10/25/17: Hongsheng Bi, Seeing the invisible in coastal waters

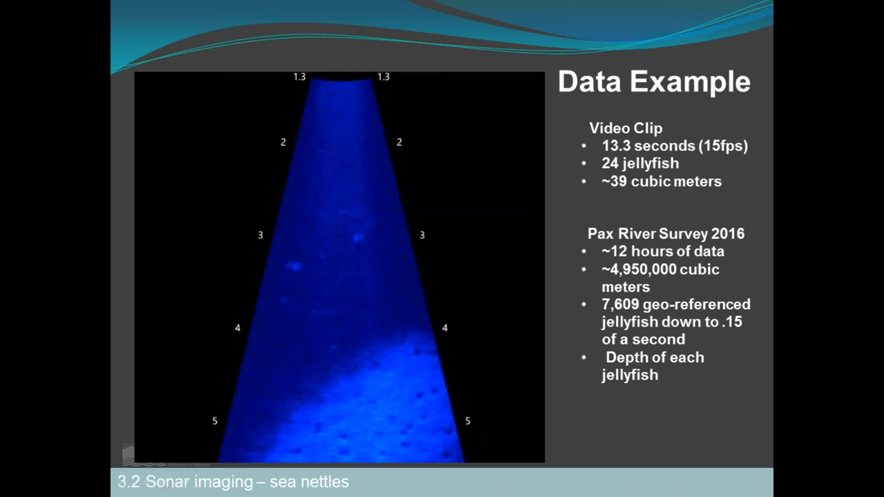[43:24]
And here, this is again showing the bottom. Here, this is the bottom. So boat going in this way. Okay.